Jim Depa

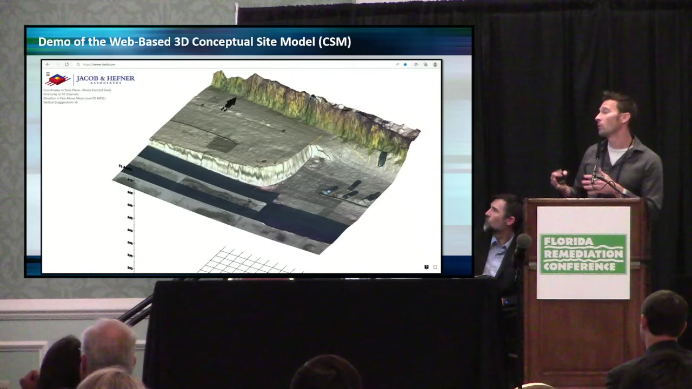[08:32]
Essentially, this is just me recording myself doing this, dragging the 3D model into this web scene, rotating it. That was publicly available LiDAR data.